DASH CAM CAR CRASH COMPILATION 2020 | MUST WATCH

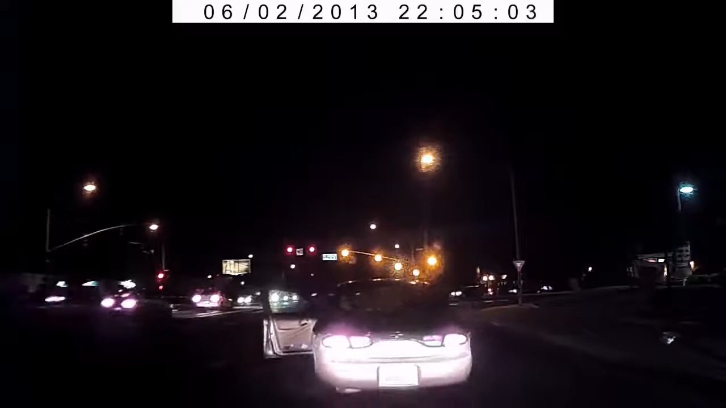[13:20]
You! Oh god, we're gonna get shot. You gonna keep going there? Oh my god, we're gonna get shot, honey. Totally recorded right here. This is recorded right here. Are you put on YouTube? Oh, watch this, it'll reverse into us. Why would I? Nah, just go, honey. We have two kids, okay? There's both of us in the car. Seriously, it got that on.